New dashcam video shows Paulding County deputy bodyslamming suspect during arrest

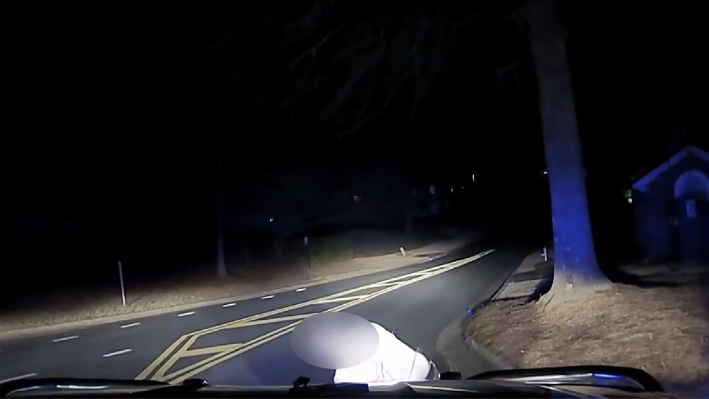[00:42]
This is the shocking video showing a Paulding County Sheriff deputy stopping a man last March along a Paulding County Road. Let me see your hands. Let me see your hands. The man was just walking down down the road. 11 Alive is blurring the suspect's face as he's only facing a misdemeanor charge, and we have been unable to speak to him directly.
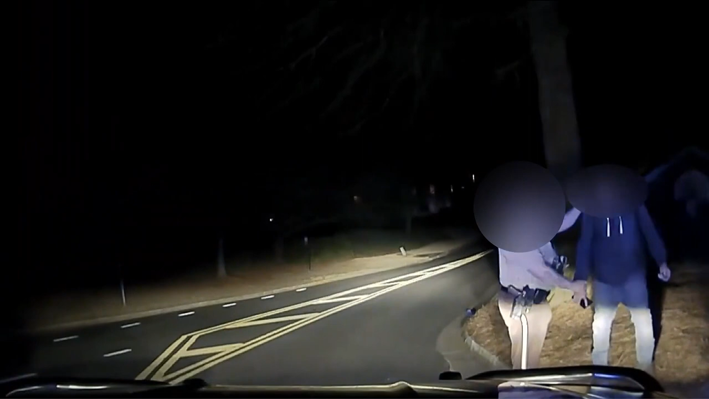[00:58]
We also blurred the deputy's face as authorities have not confirmed if he's facing any investigation.
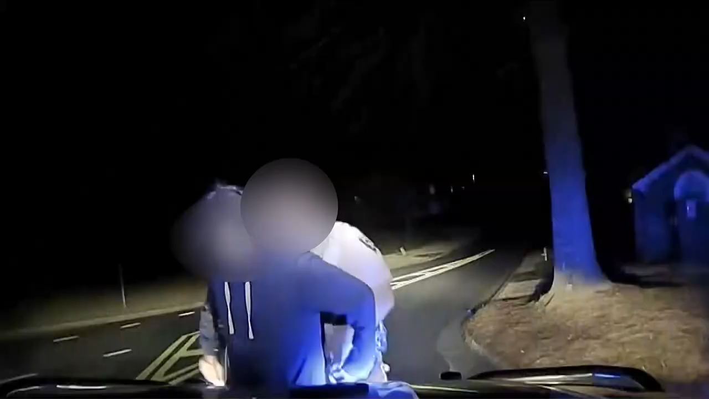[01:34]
Then this situation escalates. You're matching the description of someone trying to break in people's cars.